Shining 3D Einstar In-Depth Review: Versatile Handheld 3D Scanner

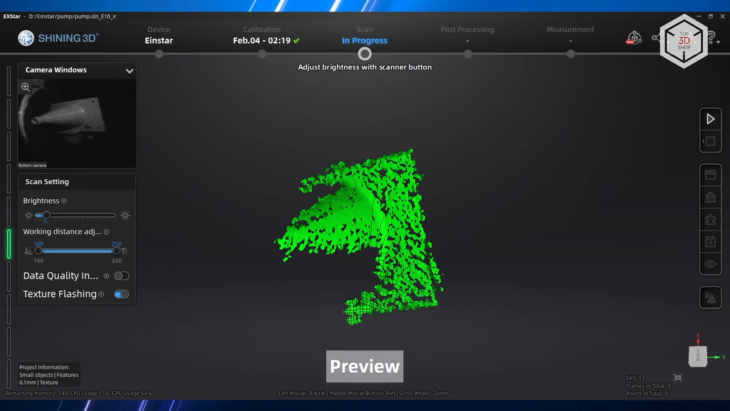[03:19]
of data captured by the scanner is done by means of software whose operation depends on the performance of the computer
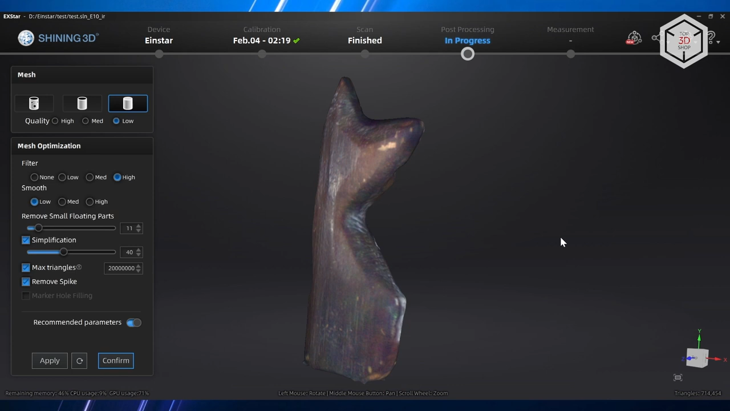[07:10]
out as it should the next menu will give you access to another level of mesh processing where you can change the brightness of the textures simplify the model optimize the
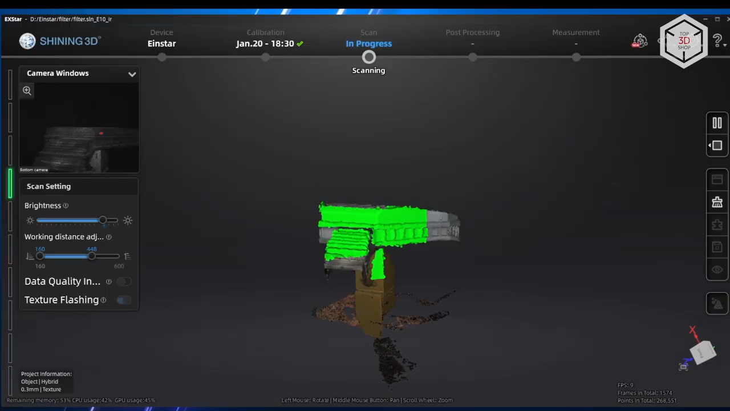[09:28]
help after that it is enough to clean the markers from the spray besides it is easily
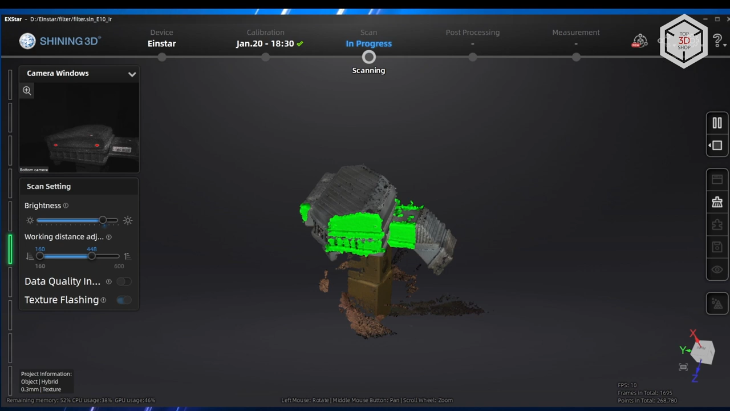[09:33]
washed off with water or as an option you can use a disappearing spray only three scans were enough
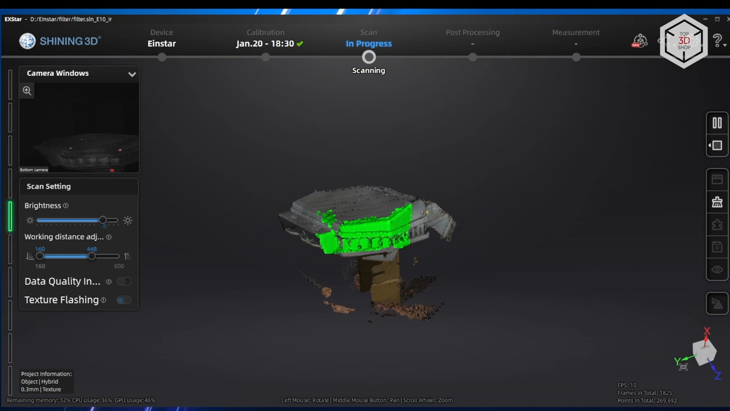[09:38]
to scan this part and thanks to the markers all the scans were aligned automatically on the first try to
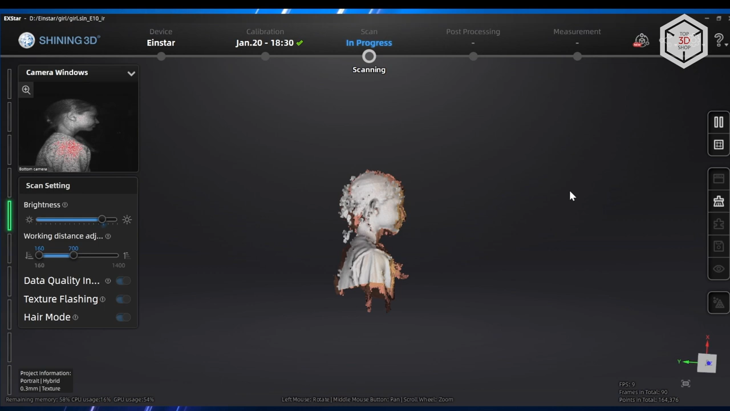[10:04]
the detailed formation of the point cloud the scanner receives enough accurate data to form an image of the hair as well there is a special option in the software for this purpose let's draw a conclusion in our opinion
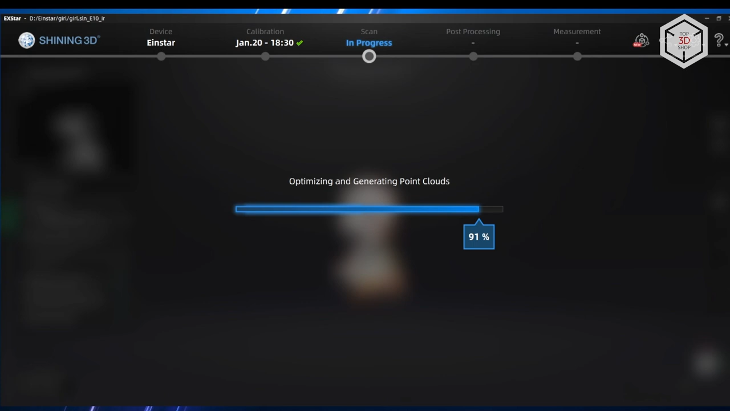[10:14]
the shining 3d einstar is probably the best solution under one thousand dollars on today's market it's
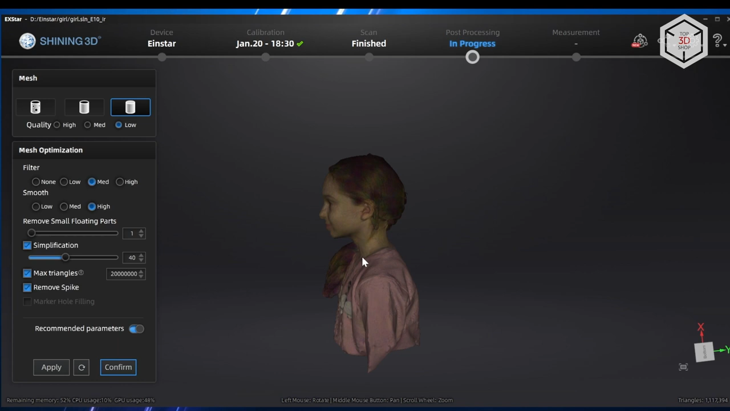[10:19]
a versatile device as it can work with both small and large objects the ex star software is similar
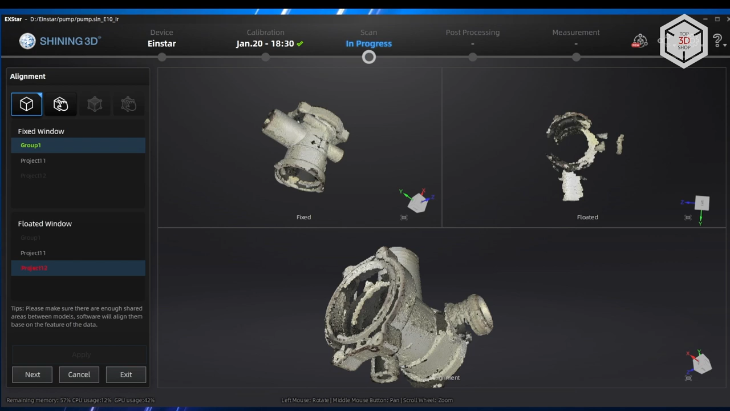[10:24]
in functionality to the older models of scanners but it is slightly more basic which in turn is not
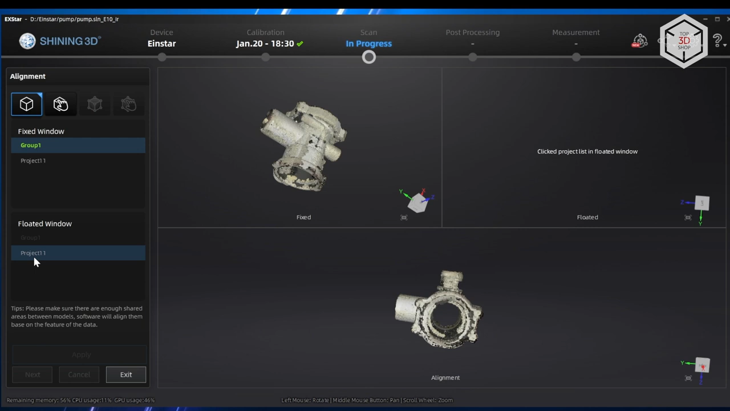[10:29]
worse but easier at the same time the user-friendly interface which is presented as a step-by-step
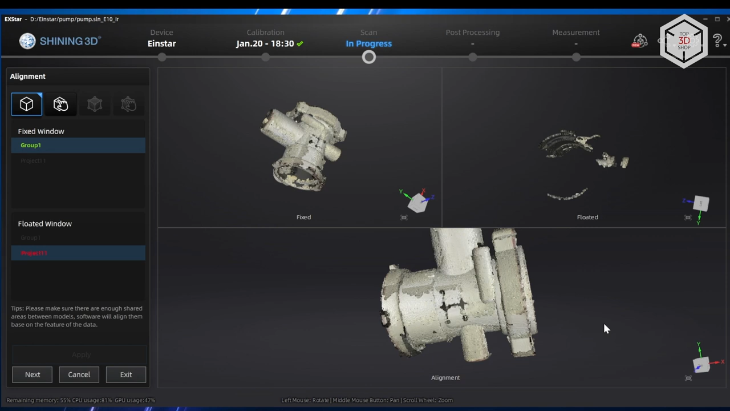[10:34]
workflow is still there it is worth noting that all functions calibration scanning post-processing
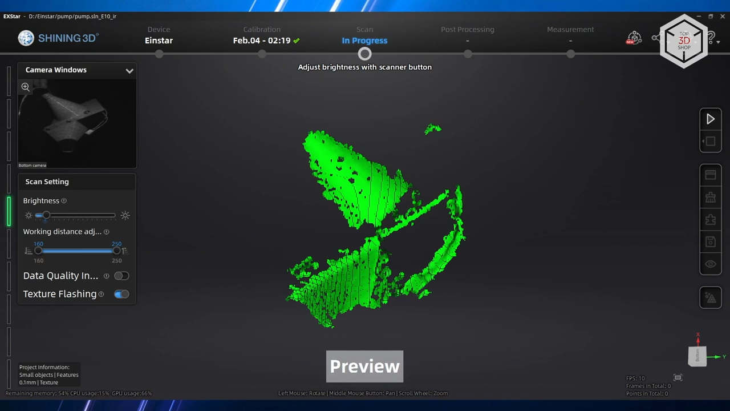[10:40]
measurements exist within a single interface for comparison the manufacturer competitor revopoint